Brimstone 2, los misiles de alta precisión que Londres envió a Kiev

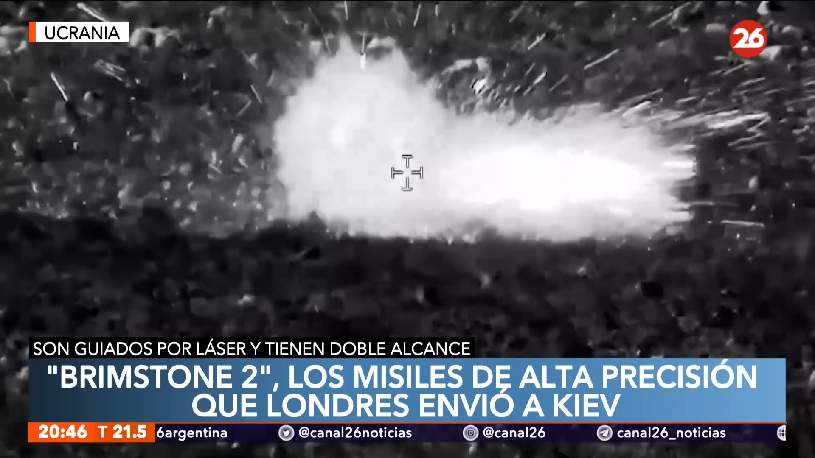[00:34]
Estos tienen un alcance de, ahí los vemos en acción, de 160 kilómetros o más,